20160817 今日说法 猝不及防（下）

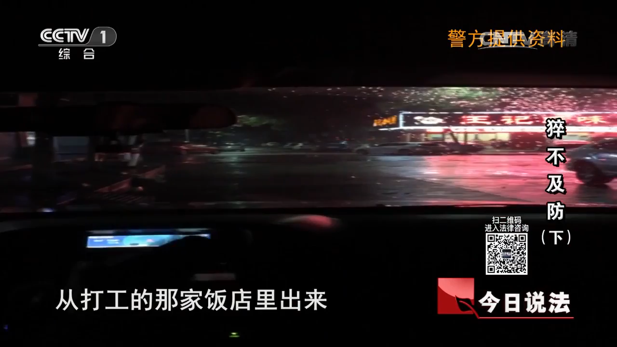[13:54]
他就是穿了一个黑色的鱼有个帽子就是那个正在那个门口的那个